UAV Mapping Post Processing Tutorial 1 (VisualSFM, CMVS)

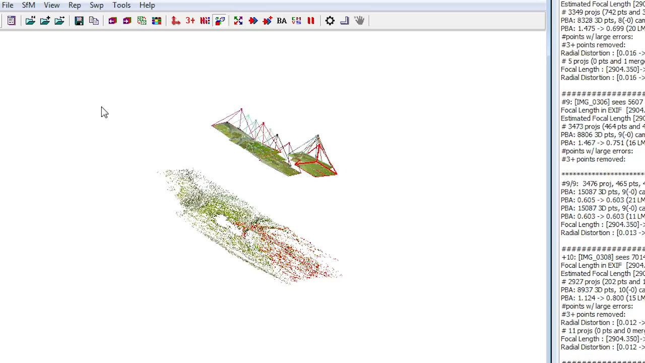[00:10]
as well as orthorectified imagery from pictures taken from a UAV.
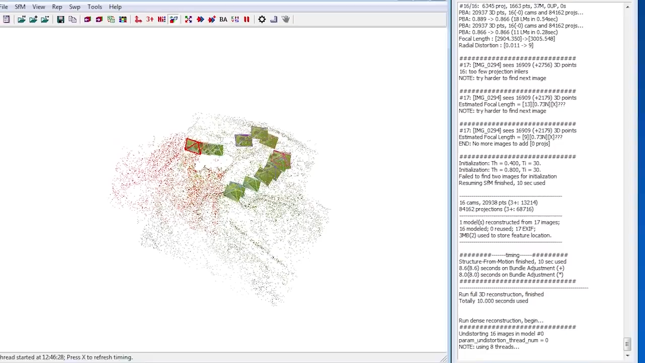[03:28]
This will take some time. This will probably take longer than the image match.
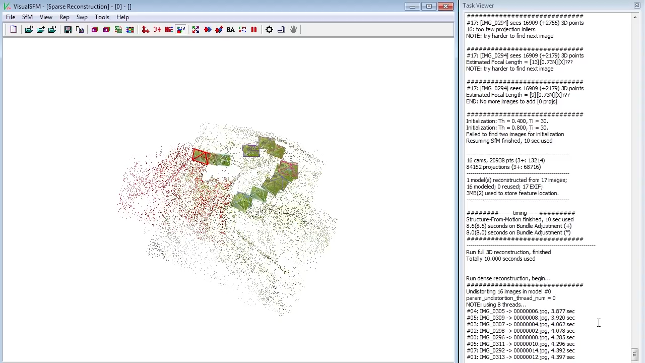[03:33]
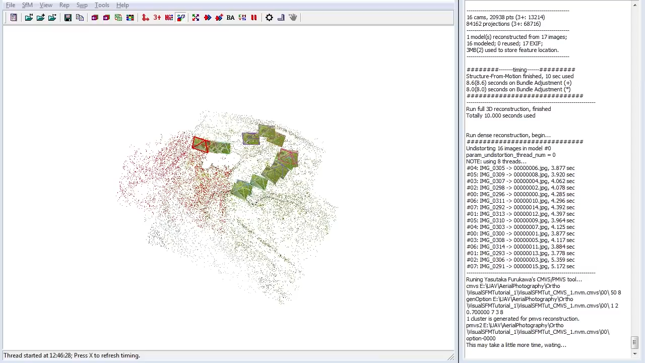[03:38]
Once the dense 3D point cloud completes, you'll have to click on the view menu and select dense 3D points.
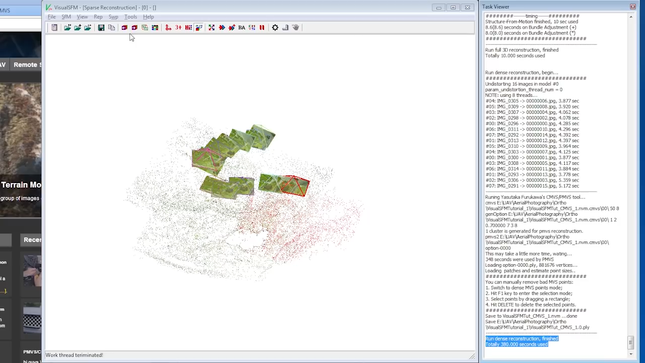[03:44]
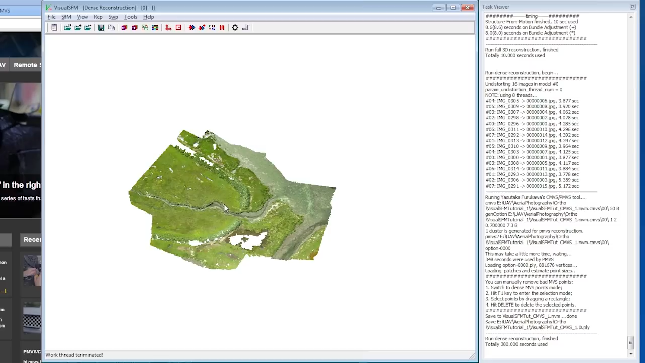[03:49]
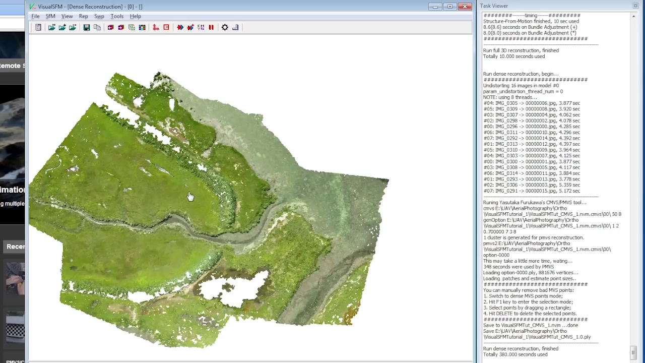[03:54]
If you want to display the images relative to the 3D dense point cloud, you can press the F key on the keyboard at any time to toggle the camera locations on and off. This is a small subset of the entire flight.
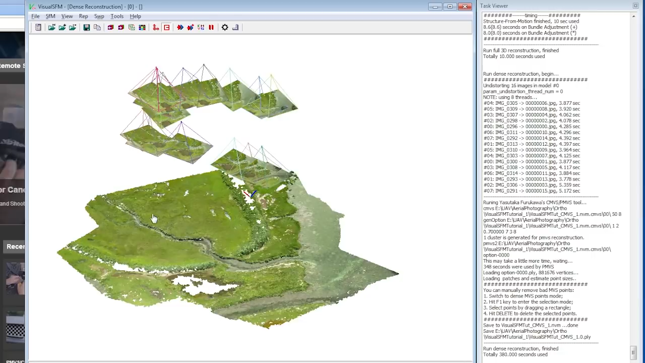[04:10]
Using only a small subset of images, you can see that the clarity and the detail is very impressive.
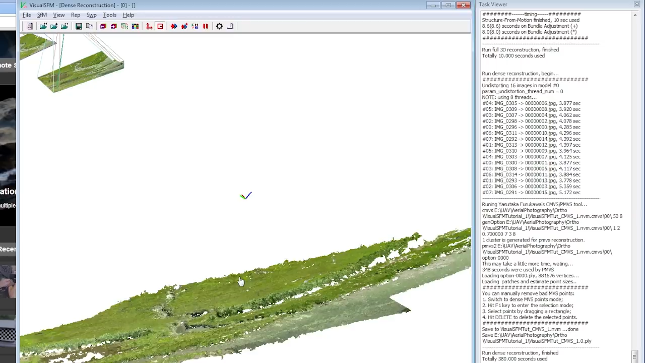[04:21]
You get a good sense of the difference between the water surface, the ground surface, and the higher vegetation surfaces in three dimensions.
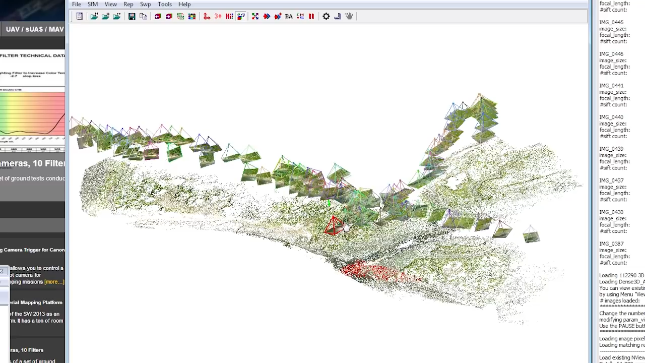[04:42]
This set of pictures is the full set from that flight.
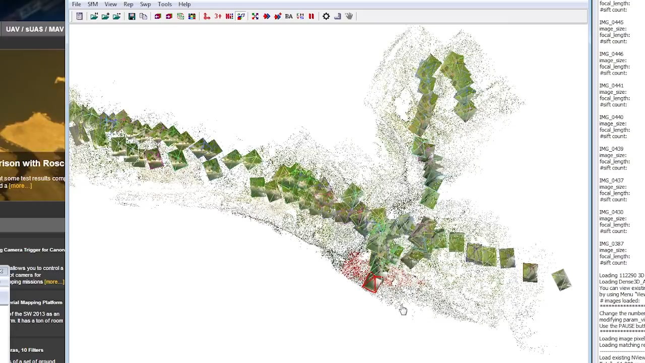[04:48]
It was a very windy day, so I didn't complete the mission, but I ran two passes.
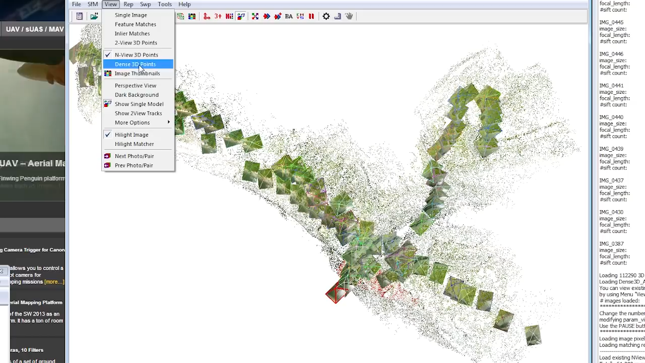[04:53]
It was literally 35 to 40 mile an hour winds, so the plane was struggling.
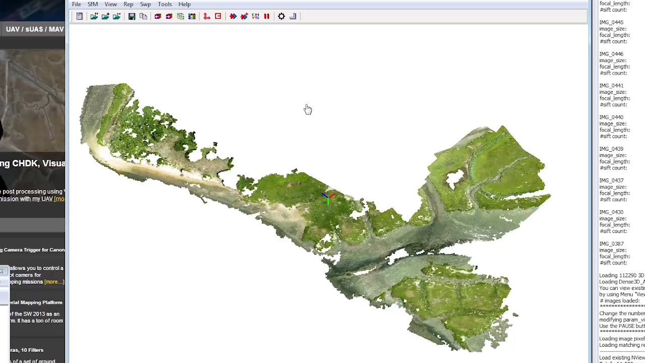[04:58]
But you can see that this is 105 images,
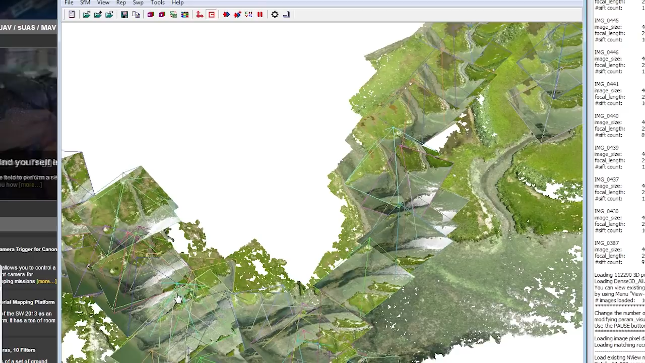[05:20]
taking the outputs of this visual SFM project and running it through CMVM-PS,
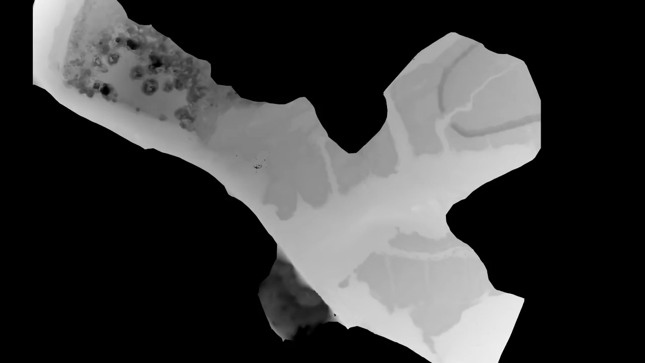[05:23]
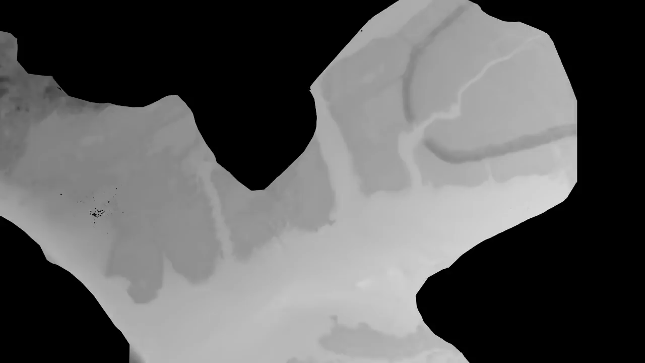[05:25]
which will generate an orthorectified mosaic as well as a digital surface model.